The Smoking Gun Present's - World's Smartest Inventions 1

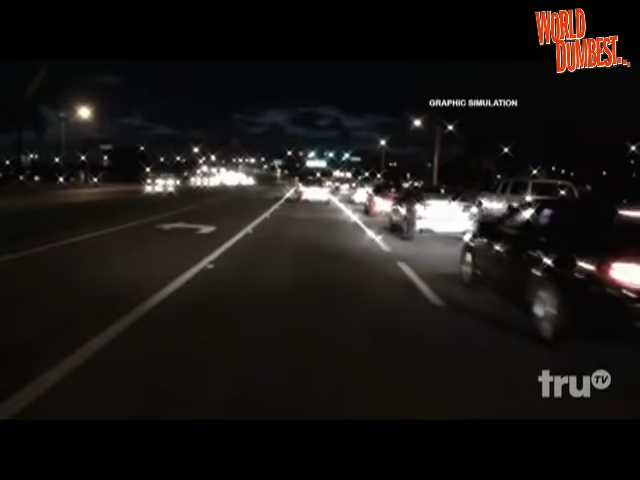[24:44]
When I drive at night, the light coming toward me, it really bothers me.